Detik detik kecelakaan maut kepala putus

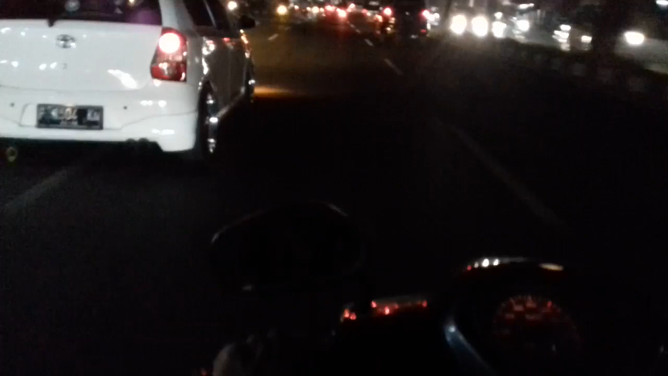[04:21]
Juga ya, Mit ya. Ji mana Ji? Oh, di depan.